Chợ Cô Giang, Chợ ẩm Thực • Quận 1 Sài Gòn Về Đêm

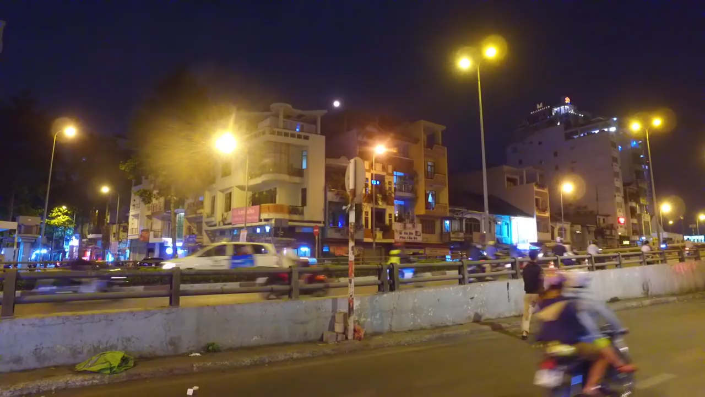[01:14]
Bên đường là bên kia đường của đường Nguyễn Thái Học ha, dưới chân cầu Ông Lãnh đó. Rồi bên kia chúng ta thấy có cái đường đường Nguyễn Công Trứ, đi thẳng đến chợ Dân Sinh.